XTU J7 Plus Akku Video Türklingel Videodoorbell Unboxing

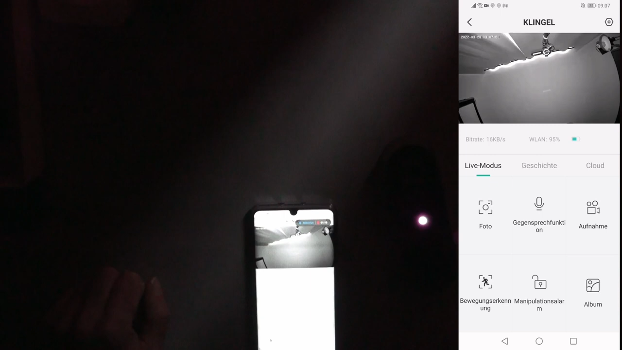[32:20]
Also bei mir ist sie rot. Das ist wahrscheinlich nicht dieser Infrarotsensor.
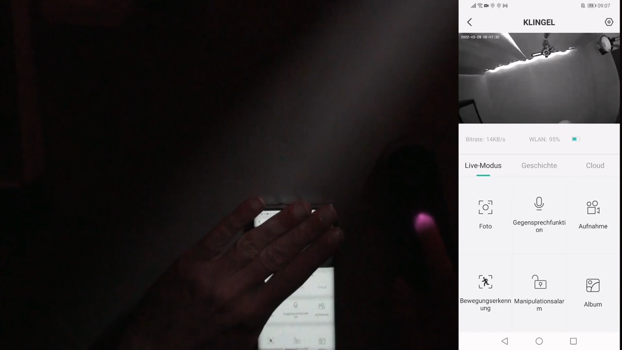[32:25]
Und ja. Dafür ist er da. Und jetzt schauen wir mal, ob man mich wirklich so richtig nice sehen kann.
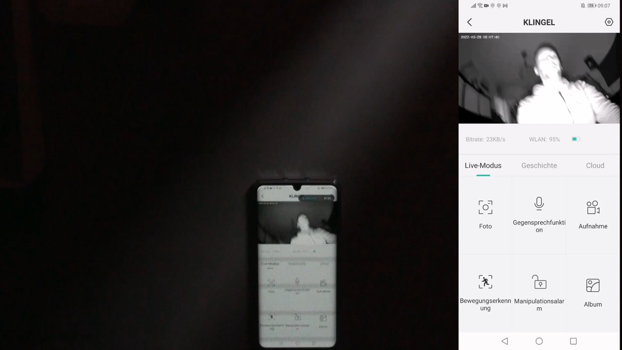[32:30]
Und zwar scheint es doch gut zu funktionieren.